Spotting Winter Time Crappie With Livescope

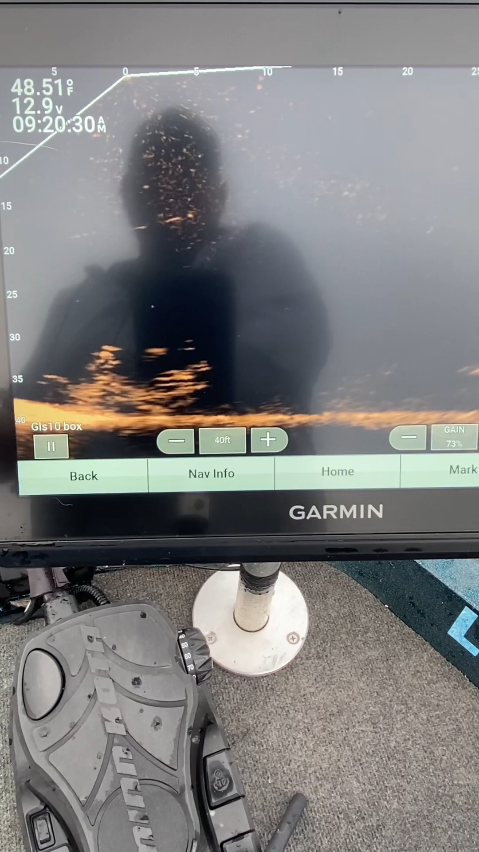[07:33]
that will stop the crappie from eating so if you can get the big fish out there sometimes if you just bunk them on the head and scare them out they'll come out that brush pile then you can catch the crappie a lot of times if there's a big fish if your fish are not active here we go here we go come on
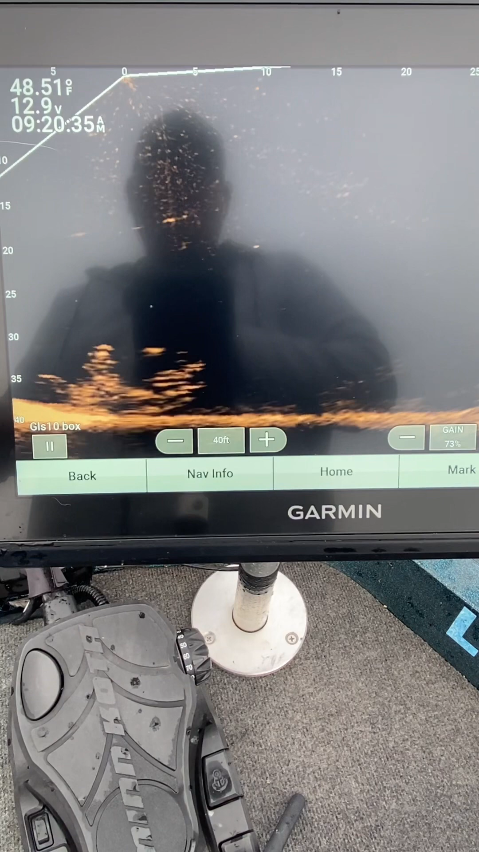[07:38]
if your fish are not active and you're there's a great big one let's get here if your fish are not active sometimes you can put your jig down in a brush pile and get hung up on the outer limb shake it spook the fish out of it
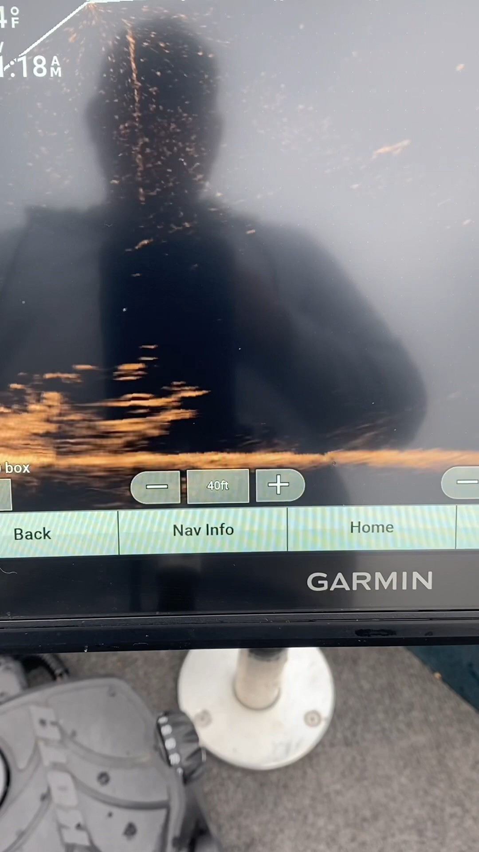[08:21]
when they run out have another rod or um here he goes here he goes here he goes he moved a little bit have another rod ready most of the time you can catch that fish now see how my jig colors matched to the color of that fish watch i'll bunk him on the head i think see how i pushed him down a little bit that means my jig is directly in front of that fish see how i pushed him down i could have snagged him but that's not that's not even fun
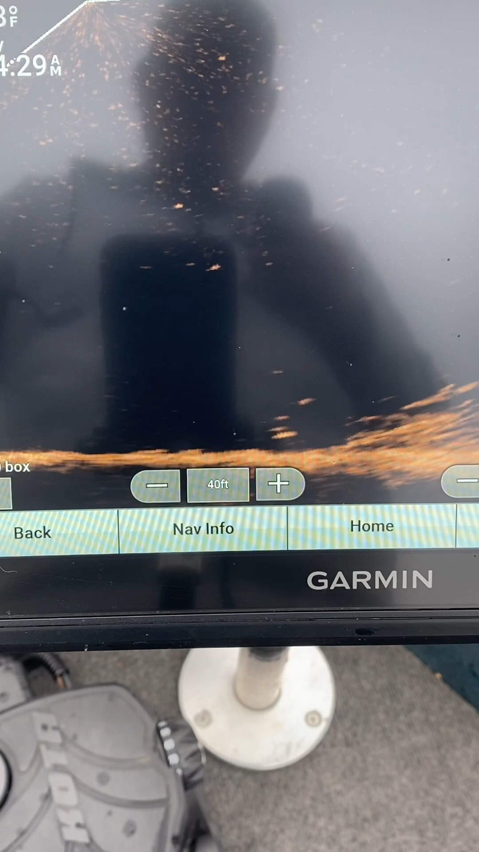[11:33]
that's what i love to do is teach so here we go sometimes you can drop it on the edge of that brush pile and they'll be sitting down there in the mud and you can get them to come out here go because that that that that log may be silted in way down in here so
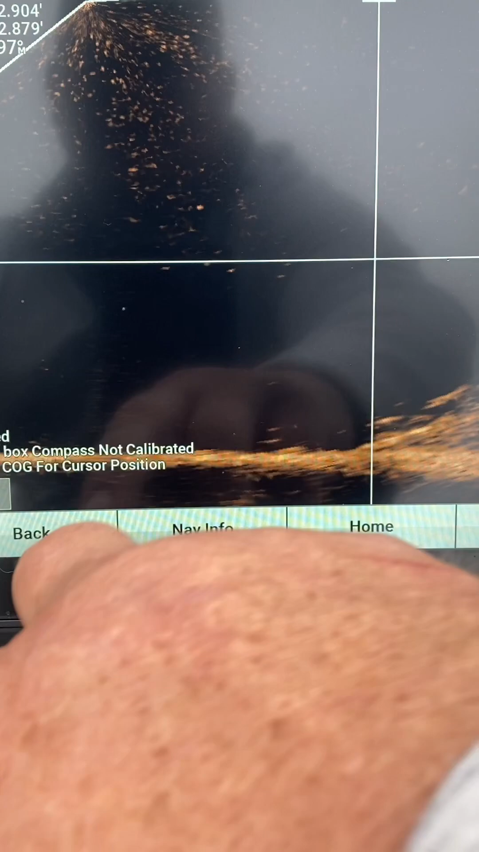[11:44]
all right so let's move to the next here's a stick sticking up and you can see the hump on the back side right here so them are crappie actually sitting down on the bottom if you'll pin your live scope around you'll see them basically see them coming up off the bottom there so that log is silted in but there's still enough sticks down there that they'll they'll suspend on so let's try to catch one off of that real quick let me back up here it's underneath this one i'll teach you how to do this here
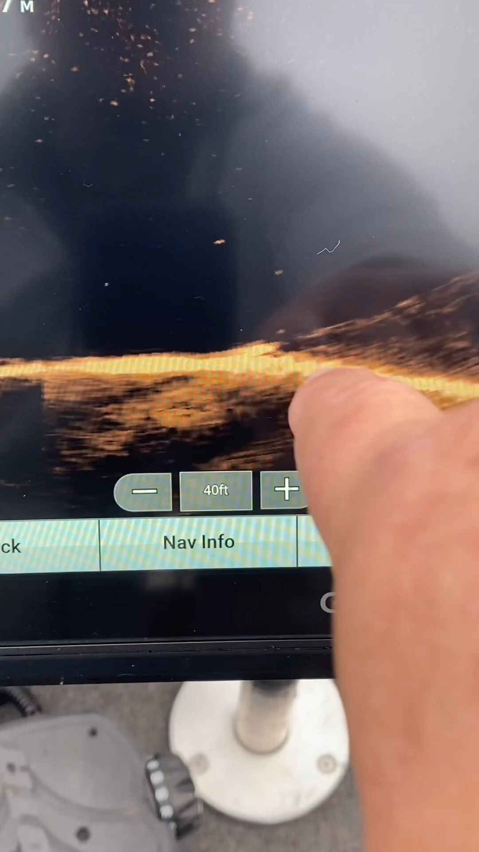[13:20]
right here on the bottom oh got it there we go see just like that told you all
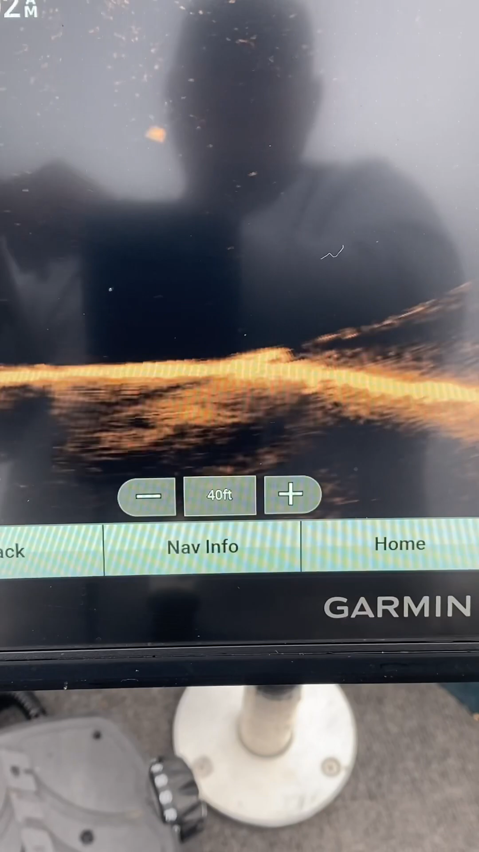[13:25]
right let's right here that's a good one
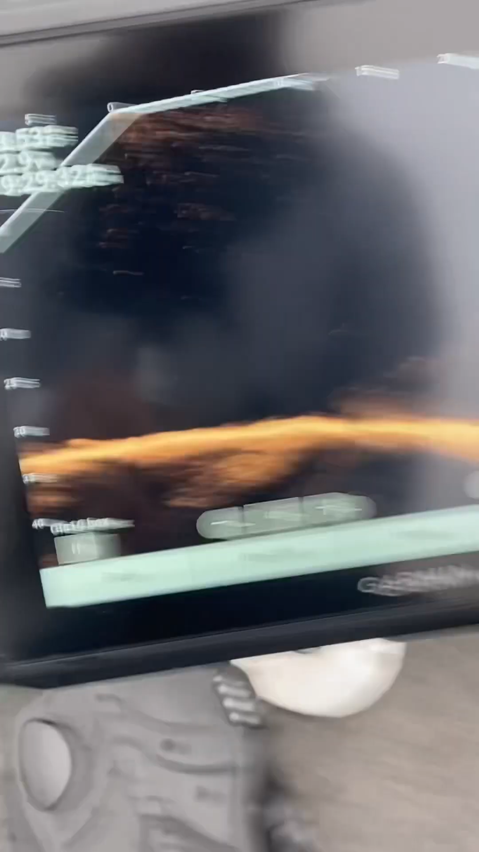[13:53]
so that hit as soon as it got on there so
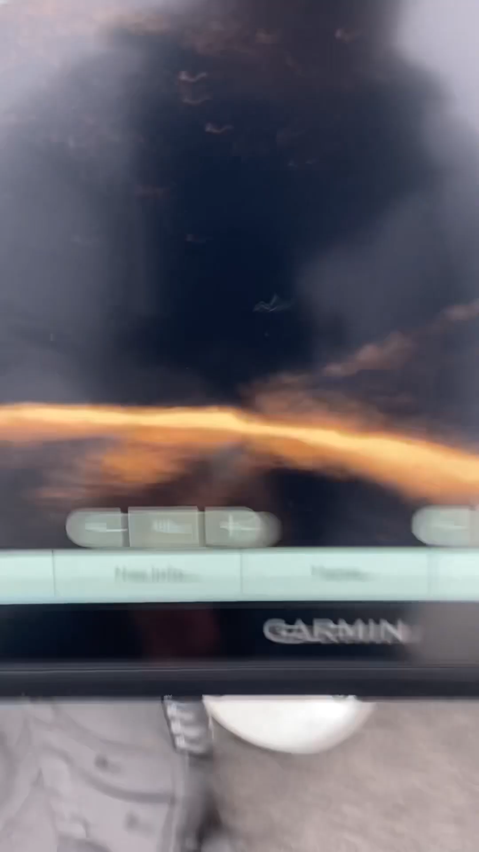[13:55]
you know don't be scared to find
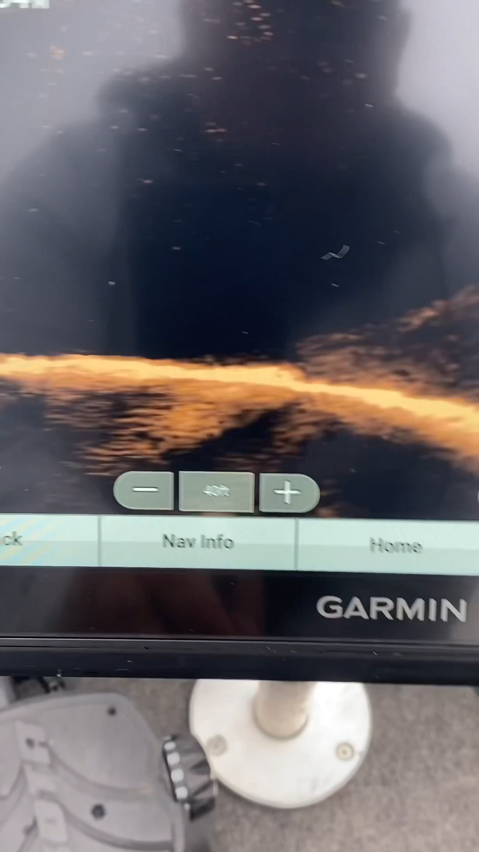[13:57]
places that are not pressured because then we're going to be your your more active fish you know you fish the same stuff that everybody else fishes and you find that the fish are a little bit harder to catch but if you'll find spots that are not in the uh spectrum of what everybody else catches where everybody else goes you'll find yourself catching better quality fish and more all right i'm gonna put one
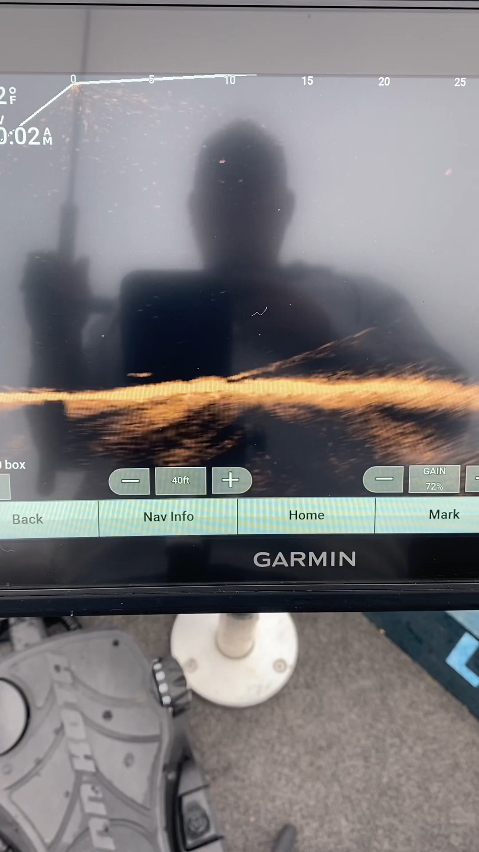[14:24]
more on there here we go right there they are see them most people would overlook that of course i found these with my side scan
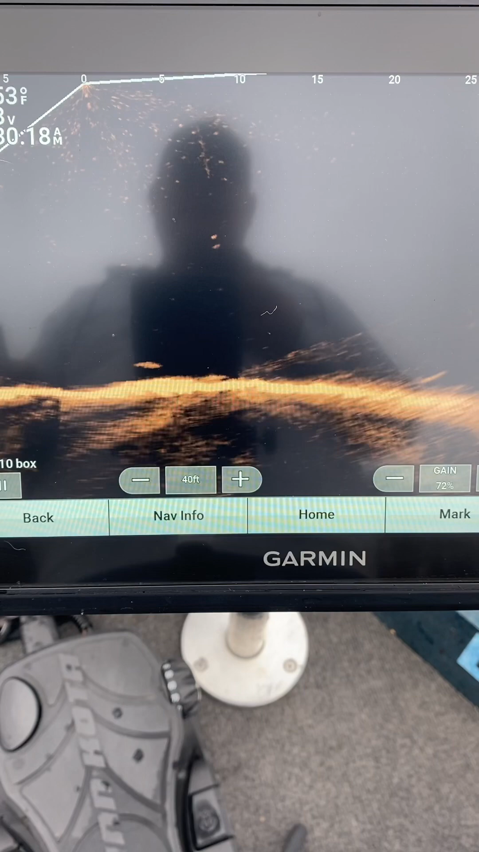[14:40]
i've seen these with my side scan so um and i will show you how to do that here in a minute
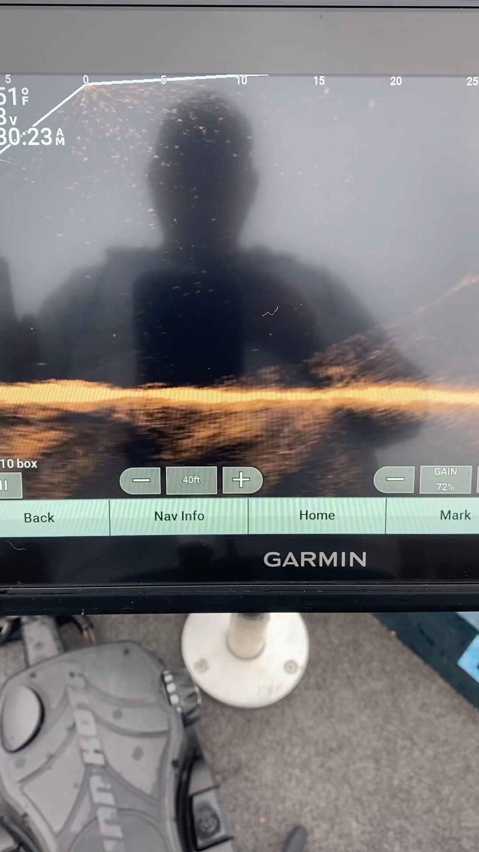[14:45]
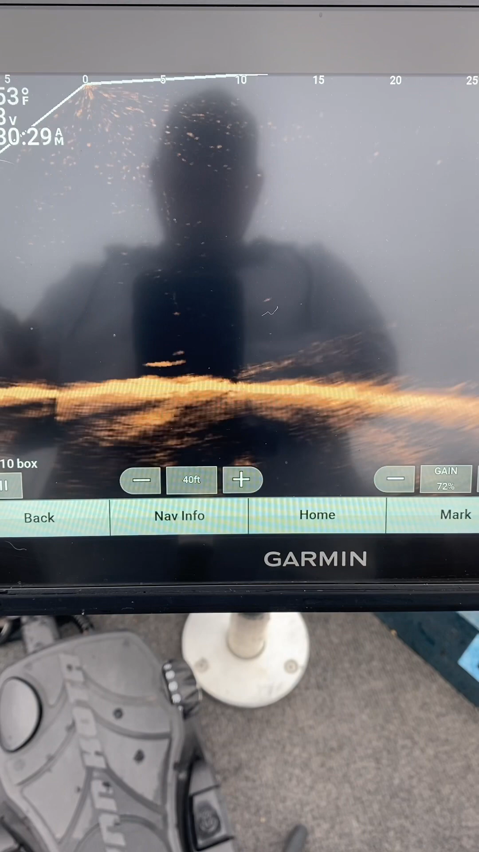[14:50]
so all right that looks like a catfish in there but that's okay because we'll get here comes the crappie got it it's my dad oh that's
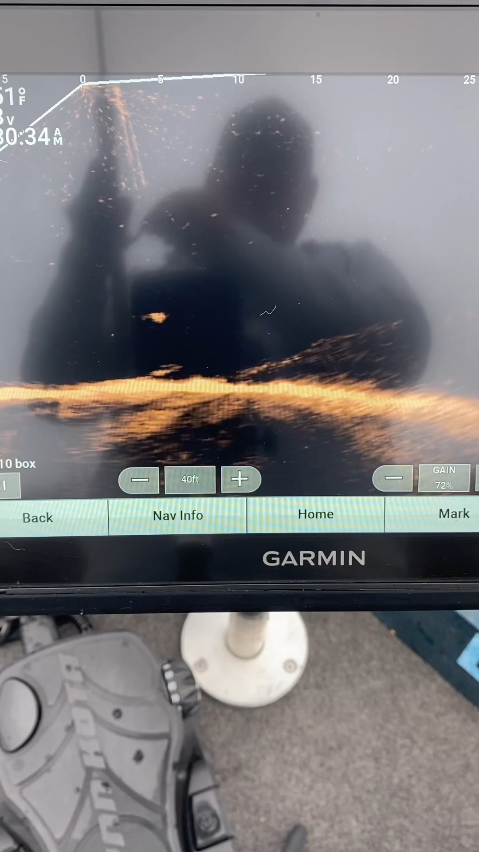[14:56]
a big one too all right here we go